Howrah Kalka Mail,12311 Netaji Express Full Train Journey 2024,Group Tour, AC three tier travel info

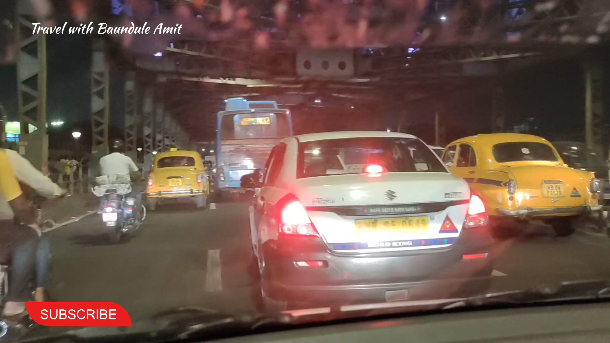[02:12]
হাওড়া ব্রিজ কলকাতার সবচেয়ে ব্যস্ততম ব্রিজের মধ্যে একটা, আর আমরা যে সময় গেছিলাম সেই সময় প্রচুর ট্রাফিক ছিল।